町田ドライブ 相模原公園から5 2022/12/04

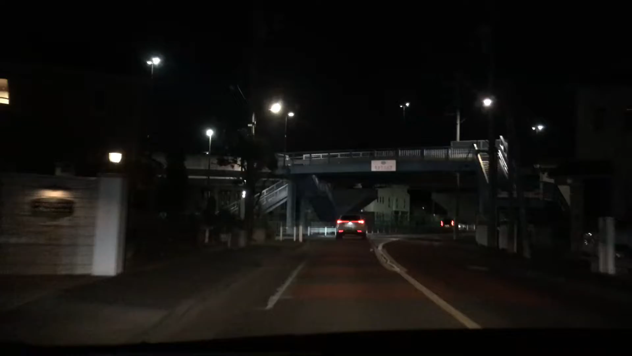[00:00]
およそ700メートル先左方向です。700メートル先左?どこですか?
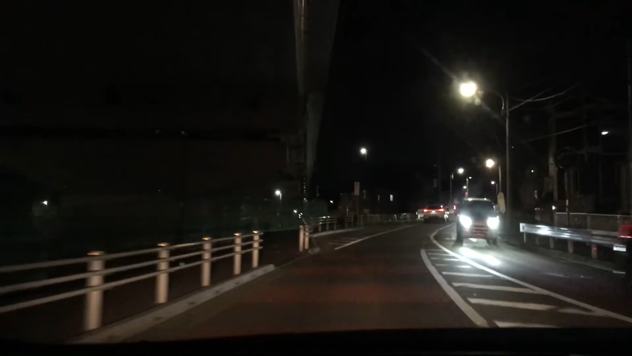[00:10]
この道はまだできてない道が。こんなわけないか。こんなわけないのいっぱいです。なんだろう?この道は完全に空気にいない。最近新しくできた道だよ。多分。ここでしてたよね。ちょっとわからない。3人。